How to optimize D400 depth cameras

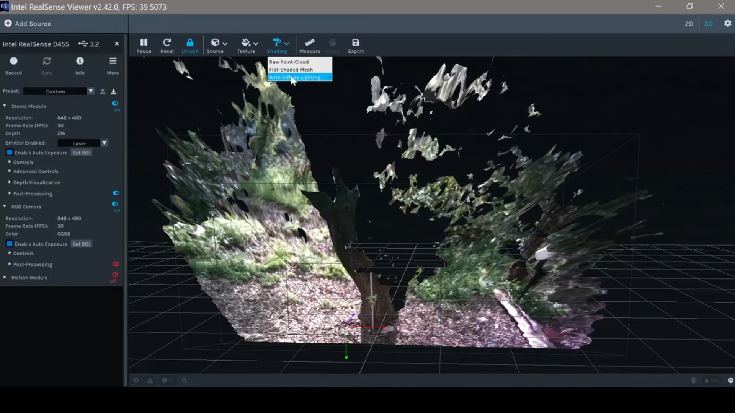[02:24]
We also have flat and or point cloud. If we want to see only the depth information,
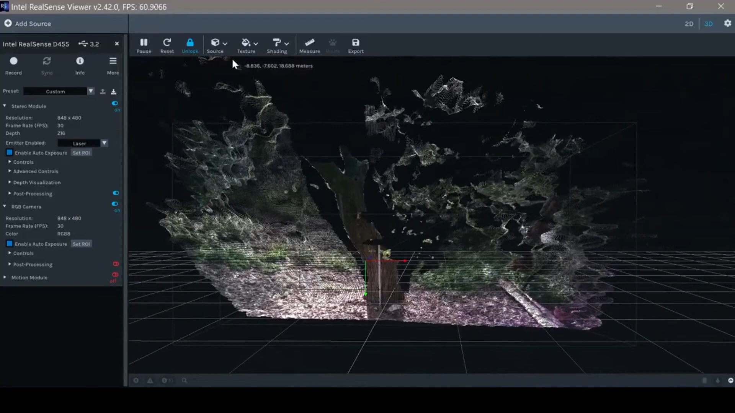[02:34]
we can go to texture and choose depth where color is the distance. Next, we should look at the presets where the presets are pre-configuration of the different parameters of the camera, which we'll go over in later sessions. We can see there is an optimized preset for hand, hand gesture, and so on. High accuracy preset. So basically, we will increase
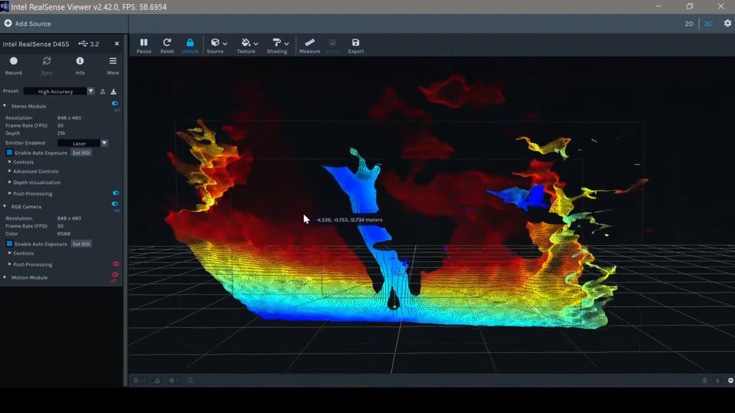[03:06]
some thresholds to have better depth on the expense of lower information, lower amount of information.
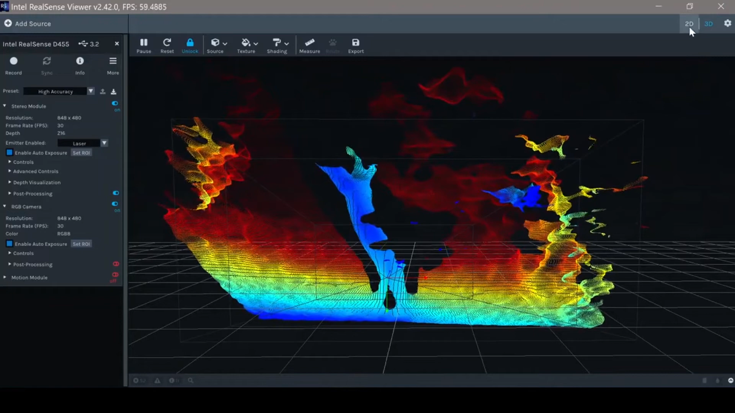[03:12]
You can see here. Going back to the default, we can see that we have with the default much more information,
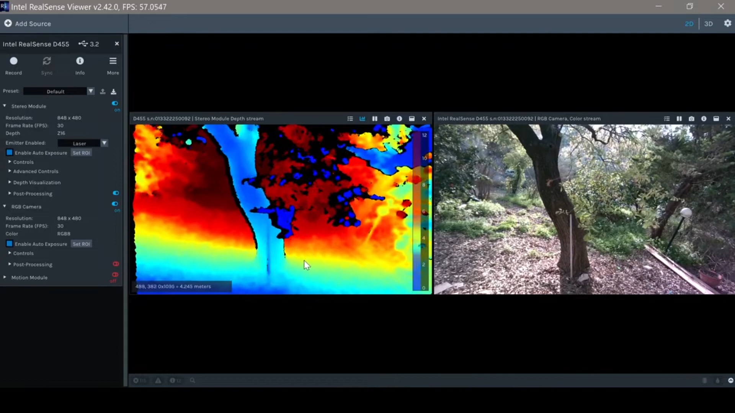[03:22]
but on the expense of a noisier depth information. This is basically, you can see this as confidence level. So another very important aspect is the post processing, where we have the different post processing settings. Again, we will go over this in later on sessions.
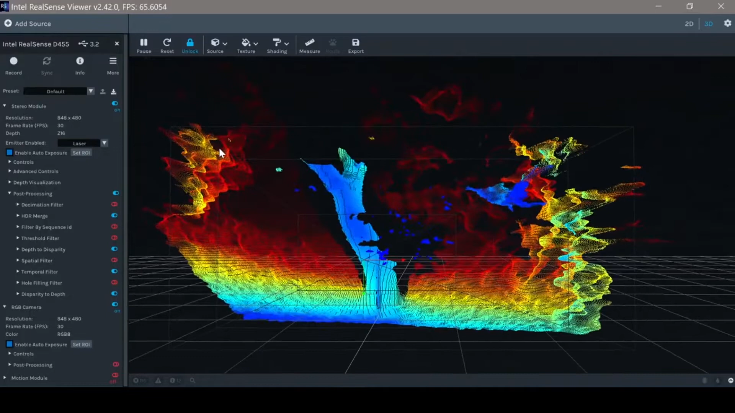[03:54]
I would just like to show you my personal favorite configuration. I will stop the camera, stay with the same resolution, go to 90 frames per second.
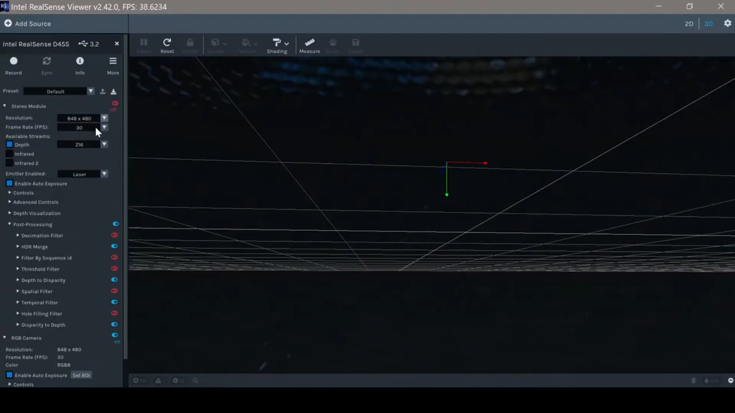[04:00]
Please start the camera. And now I will stop the post processing.
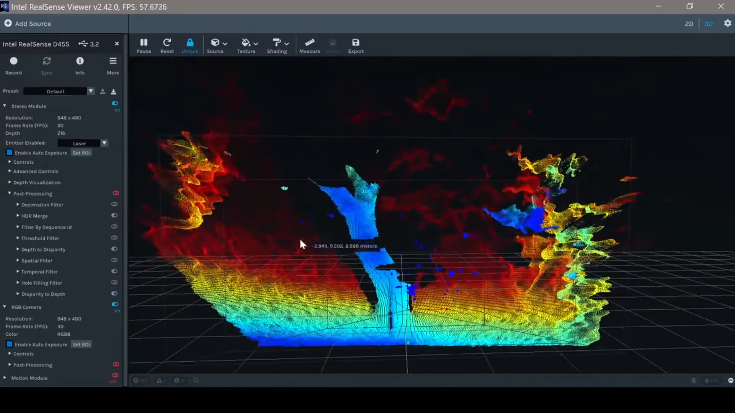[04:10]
You can see there is quite a large amount of noise. As you can see this in this building. But if I will start the post processing,
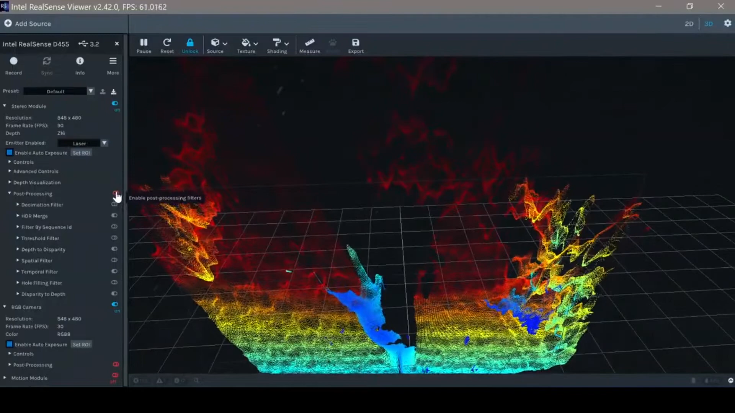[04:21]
this comes down and you can see a much clearer depth information.
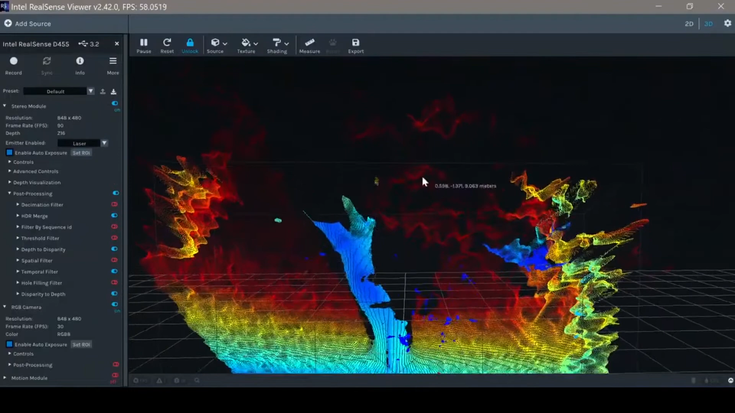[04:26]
In this case, this is mostly part of the temporal filter, which can reduce the noise from frame to frame.